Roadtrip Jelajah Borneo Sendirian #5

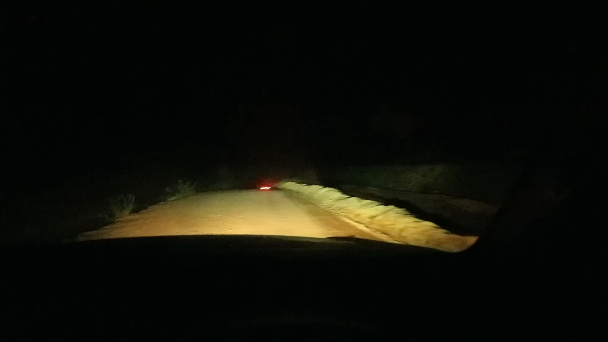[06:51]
Ini gue terpaksa putar balik ya. Apa namanya? Lu bayangin aja jalanan tuh sampai kira-kira jarak tuh 150 kilo jalan kayak gini nih. Jalan tanah gini. Ini kebetulan tuh nggak hujan 3 hari kata orang sini. Kalau sampai gue udah kesana, terus kemudian hujan, mampus gue, nggak bisa lanjut, nggak bisa puter balik.